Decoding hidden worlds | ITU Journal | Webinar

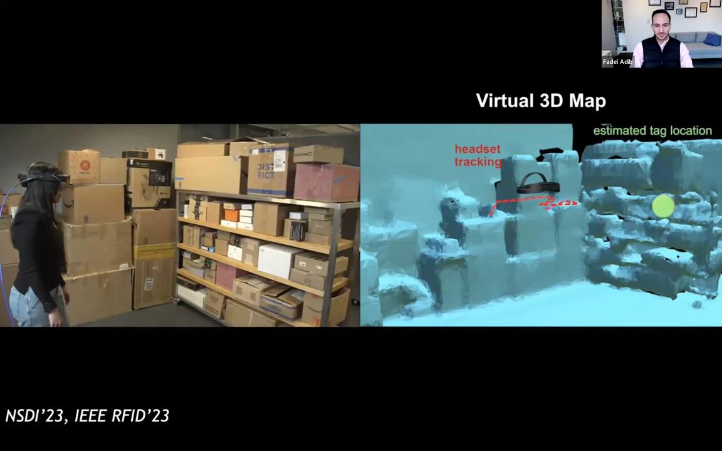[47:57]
it is visualized on the AR glasses as a holographic globe for the user.